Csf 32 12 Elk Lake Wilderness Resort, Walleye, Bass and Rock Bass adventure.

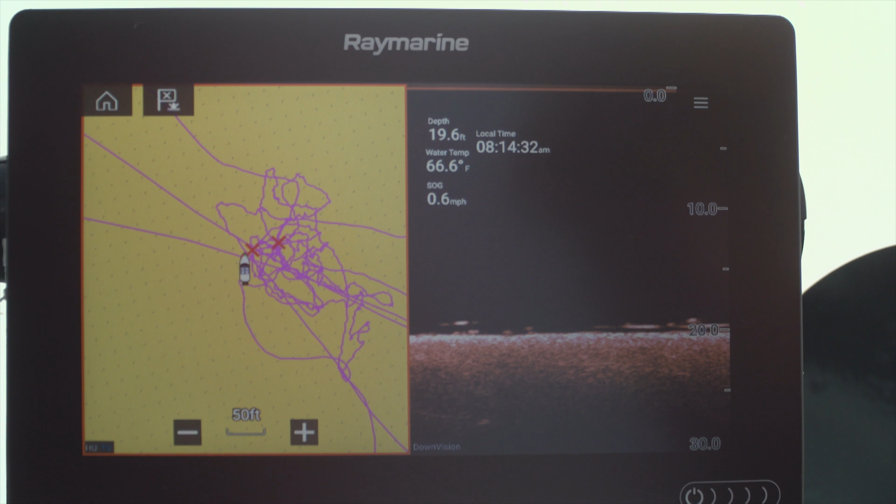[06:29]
On screen: depth 19.6 ft, water 66.6°F
I want you to see the structure that's gonna come up in about 19 feet. As soon as I mark that structure, I'm gonna jump to the front and I'm gonna throw a marker out. So look, these are walleye on the bottom. See these marks, the flat lines?
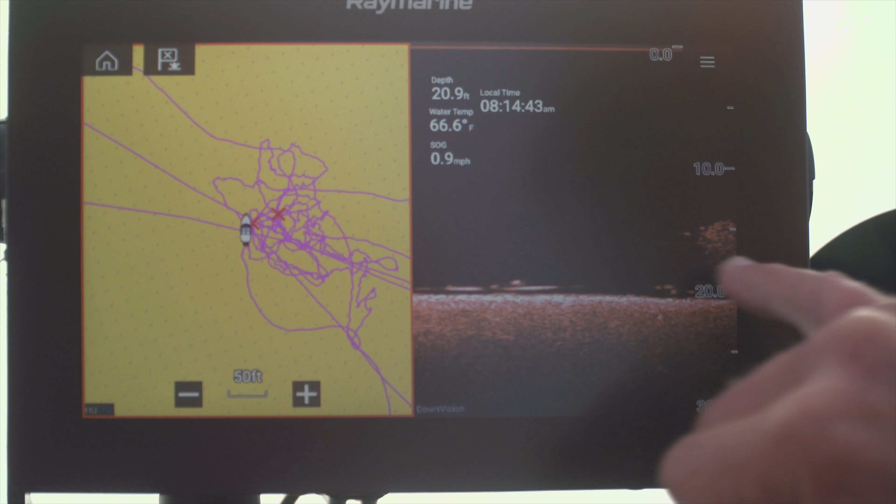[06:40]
On screen: depth 20.9 ft, water 66.6°F, speed 0.9 mph
Look at, that's bait fish, a nice school of bait fish. And I'm looking for that hard structure. I bet you it's gonna be, look at, there it is right there. This is the hard structure, just to the right.
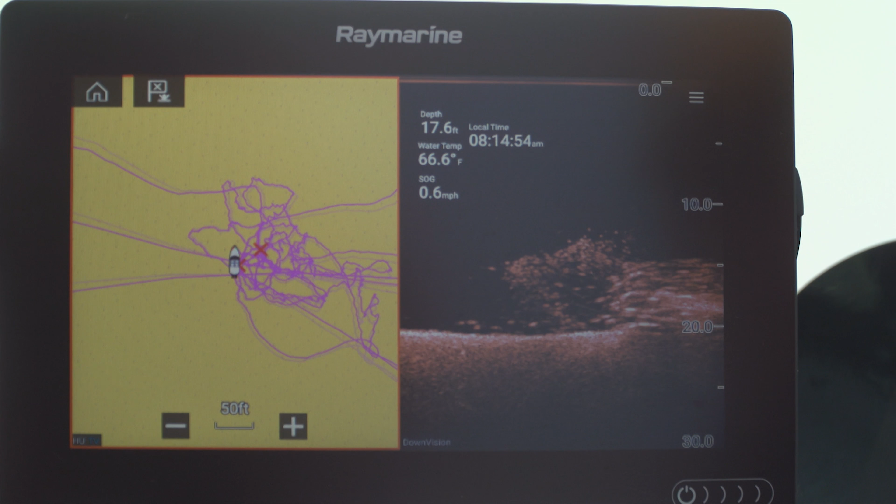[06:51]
On screen: depth 17.6 ft, water 66.6°F, speed 0.6 mph
So what I'm gonna do now is just go to the front of the boat and drop my marker in.